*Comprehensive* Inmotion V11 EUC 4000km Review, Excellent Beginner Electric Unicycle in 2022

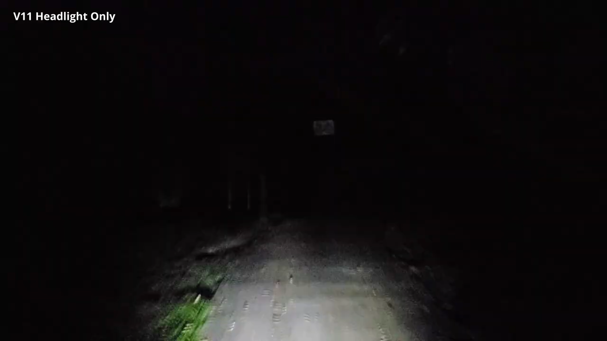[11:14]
While all the reviews say this is one of the best headlights around, I'm not too impressed.
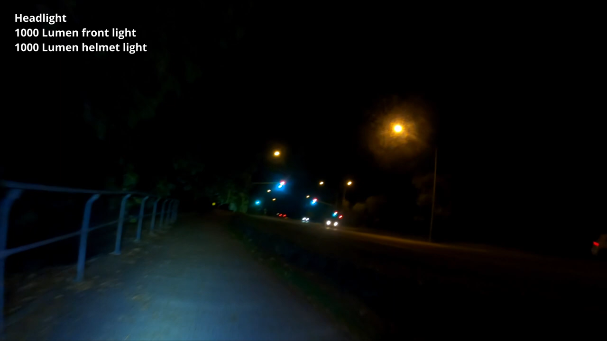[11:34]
I combine two 1000 lumen front lights,